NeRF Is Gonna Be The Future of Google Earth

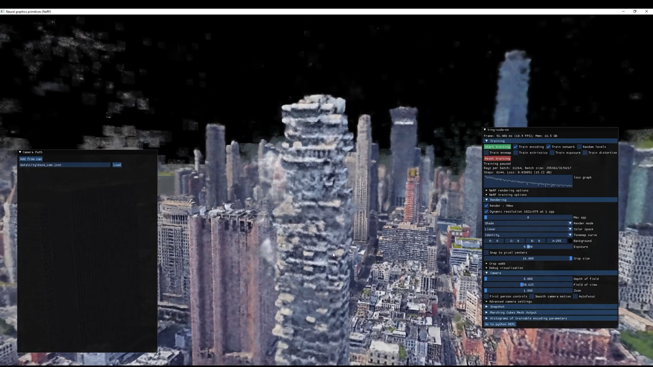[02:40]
To put it in contrast, if you look at instant ngp with the same input of 463 images that rendered, the scale of the artifacts and the blurs are much more apparent.